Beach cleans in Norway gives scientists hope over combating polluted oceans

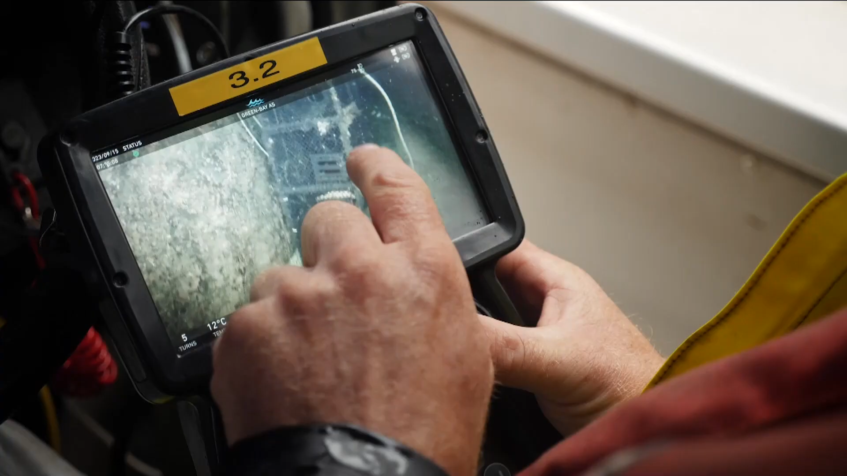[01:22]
Plastic fishing pots lost on the bottom of the fjord, still trapping marine life.